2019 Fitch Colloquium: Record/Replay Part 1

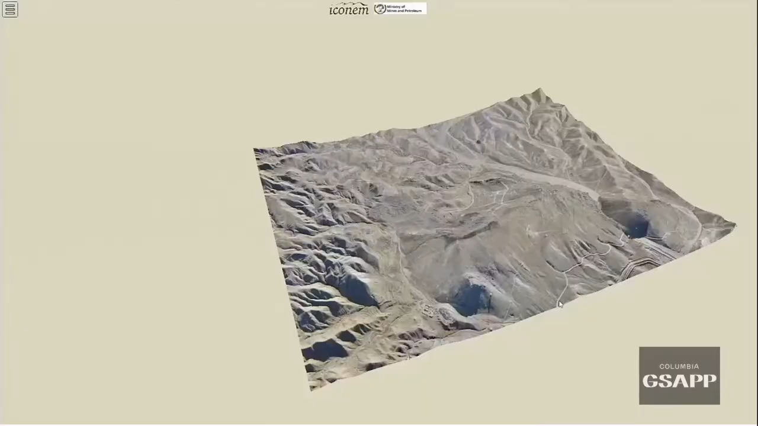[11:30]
So that's why we have worked a lot in a platform. This is a platform. So you can see a point cloud, and you load the cloud where you zoom in different places.
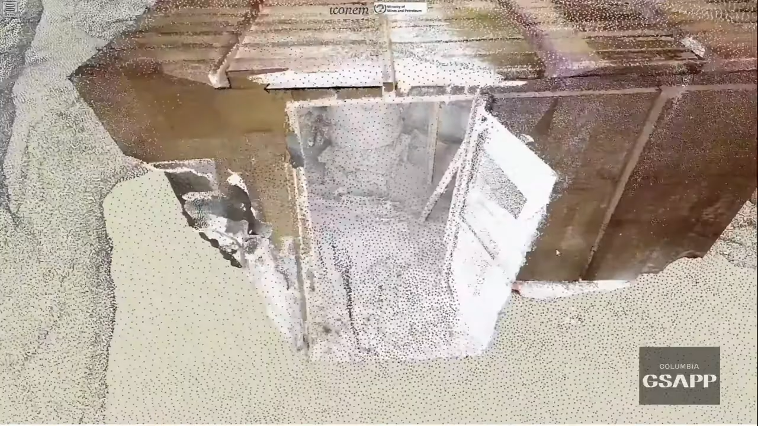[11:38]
So the idea of this digital platform is to facilitate the access to this kind of complex data,
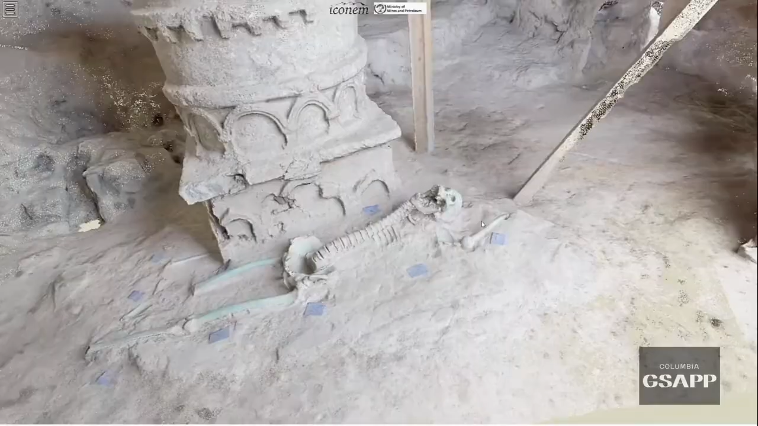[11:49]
this big data, to people who are not engineer,
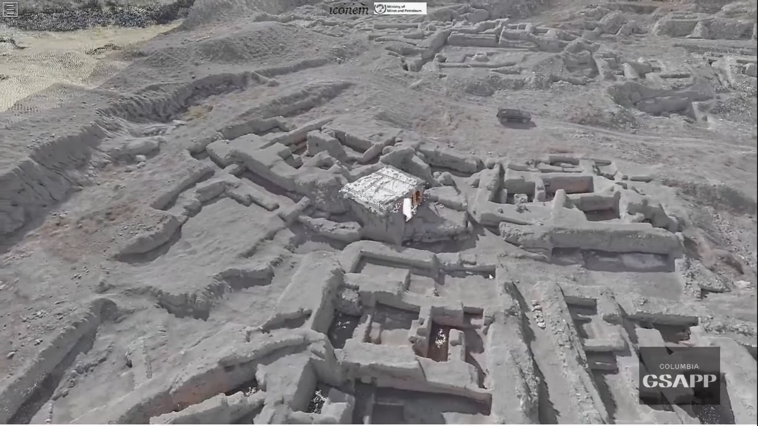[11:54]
who just want to use this data to study the site itself.
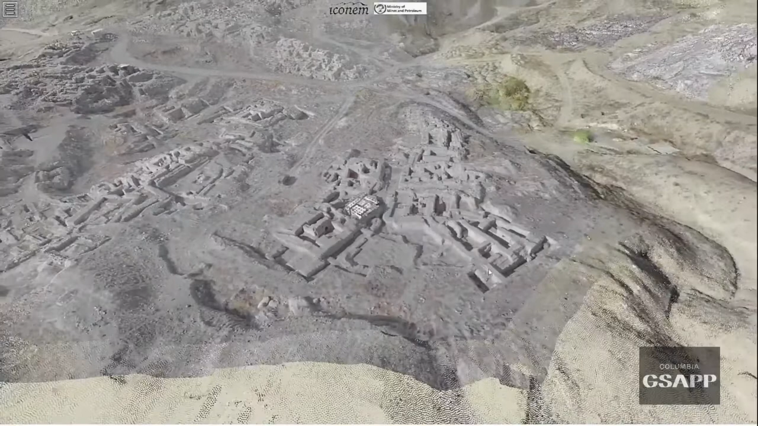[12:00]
So the digital tool is a bridge between remote places. So these places today is not accessible anymore because there is Taliban all around.
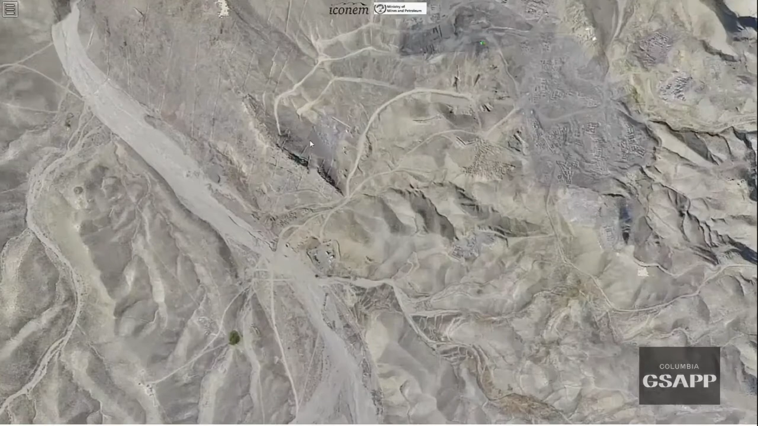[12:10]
So between places and a scientific community who use it to continue the study,
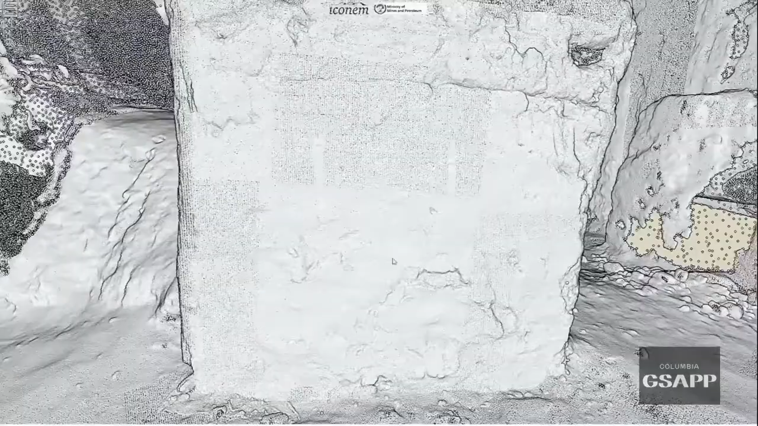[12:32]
the acquisition process is very fast because it's just one few hours
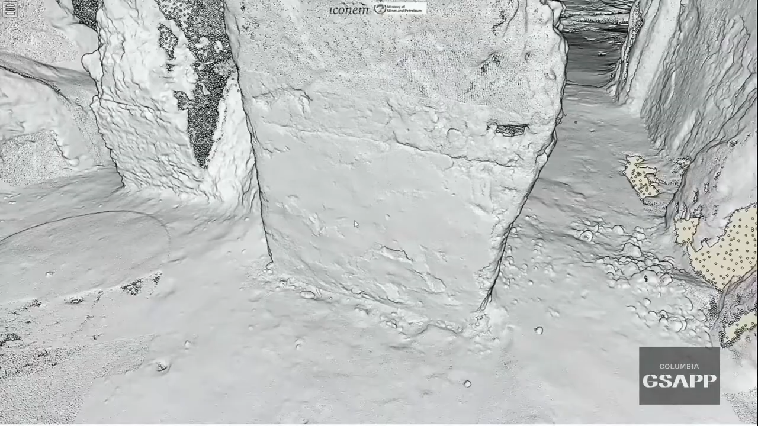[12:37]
or 1 or 2 days on the field to get the picture.
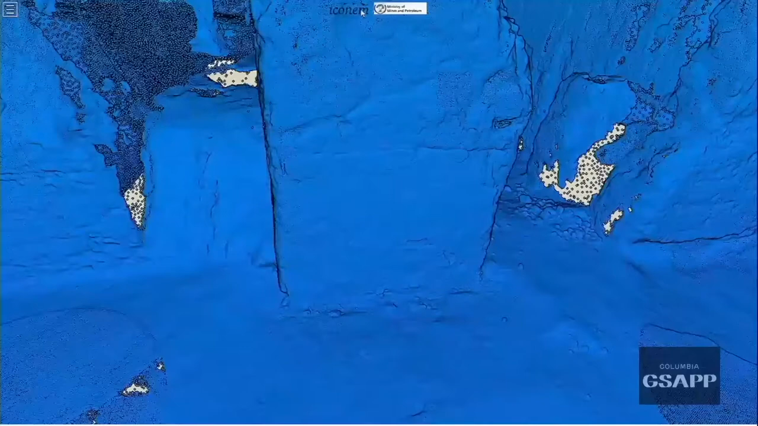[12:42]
We decided to make like an extensive
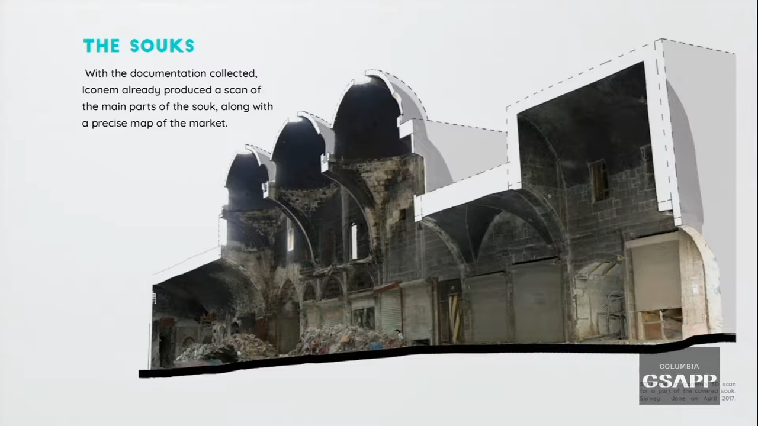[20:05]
from aerial view, but also from inside, from the souk.
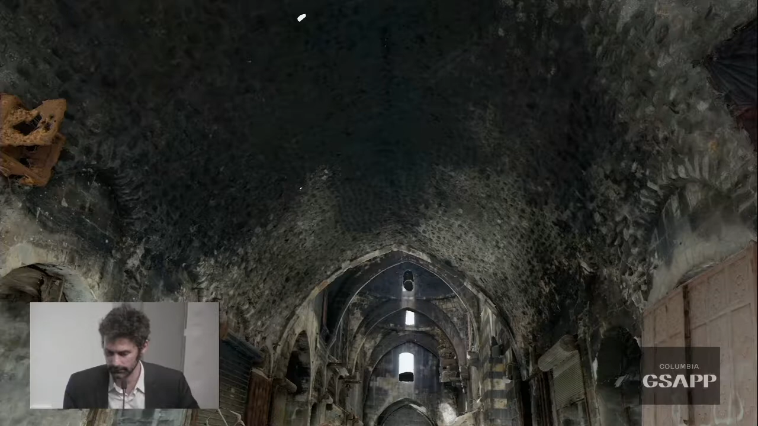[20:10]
This is, for example, this is a 3D model of the souk. So we build like a specific